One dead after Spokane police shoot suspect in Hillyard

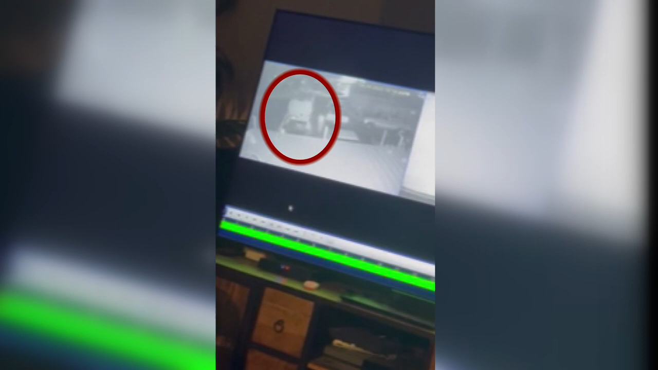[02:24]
This is just after 10 o'clock last night. You can see Robert walk out of the house, unlock the van, then open the door. As Sarah mentioned, he seems to stand at the passenger door for the next 1 minute and 15 seconds.
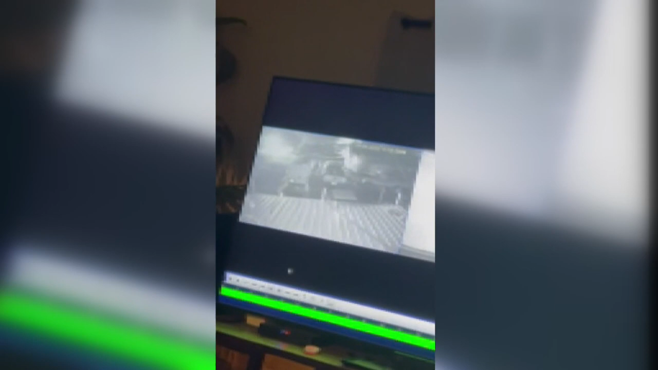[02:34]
At 1 minute and 24 seconds into the video, you see 1, 2, 3 Spokane Police officers enter the screen.
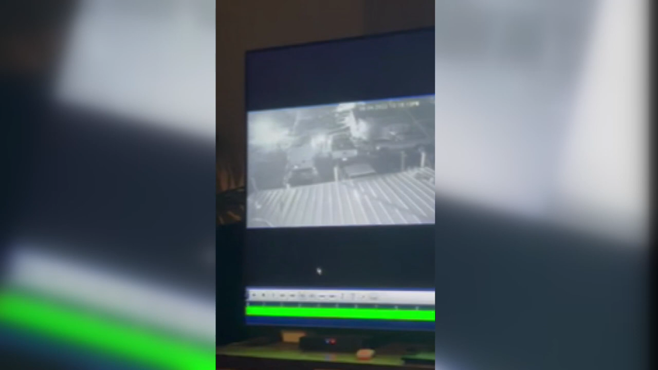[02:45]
Just 5 seconds after that, you see the first few shots flash. Then another round just seconds after that.